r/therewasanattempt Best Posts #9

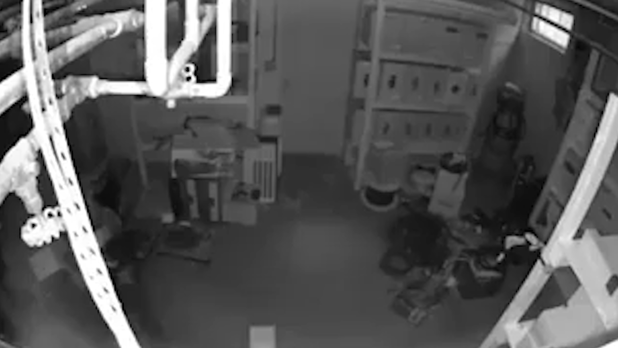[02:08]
okay this video here is hilarious trust me this
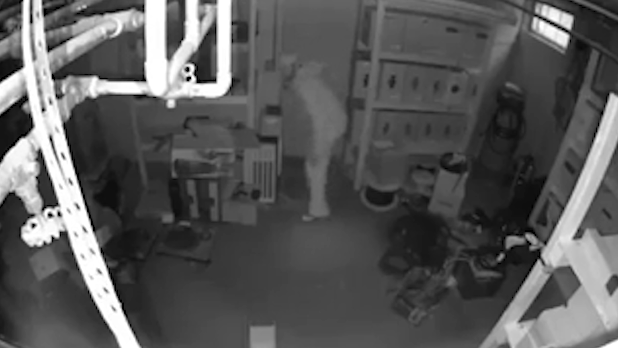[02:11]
guy he's running away from the police okay he's done some kind of crime and he's looking for a place to hide so he chooses this corner over here and hides
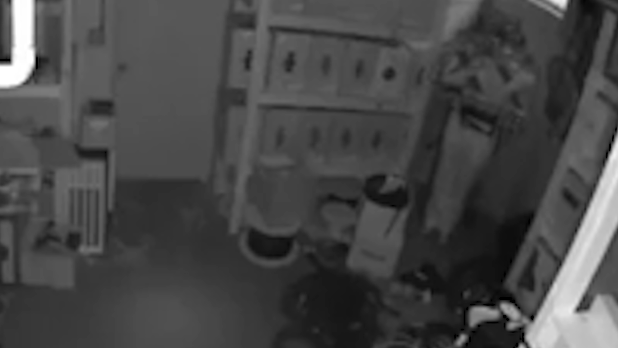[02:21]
himself behind something like a statue the police come in you know they're looking around and they don't find him at all i don't know